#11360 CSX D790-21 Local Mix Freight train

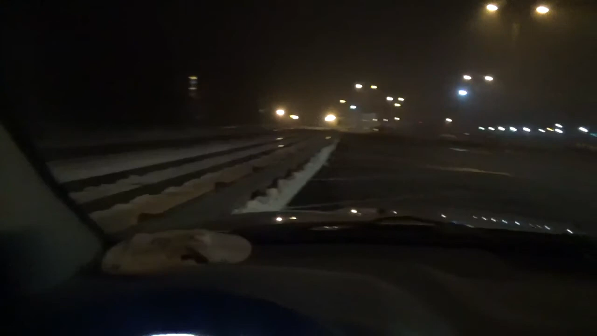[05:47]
It's refueling. Alright, see you guys on the next one.